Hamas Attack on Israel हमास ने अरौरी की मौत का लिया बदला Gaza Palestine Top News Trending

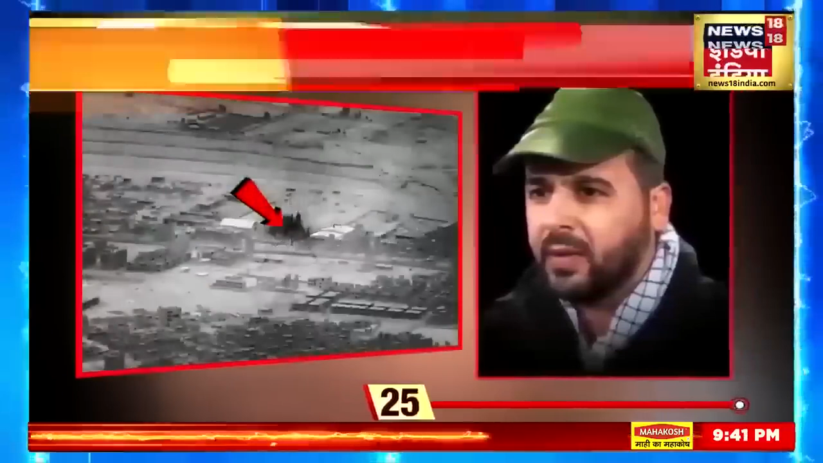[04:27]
الجباری کی خبر ملی انہوں نے حملہ بول دی خبر کے مطابق امریکی سینہ نے اس کی گاڑی کو نشانہ بنایا بتا گیا کہ امریکی سینہ نے اس گاڑی پر کئی راکٹ آگے اور اس میں الجباری مارا گیا خود امریکہ کے رکشہ منترالے پینٹیگون نے اس کی پشٹی کی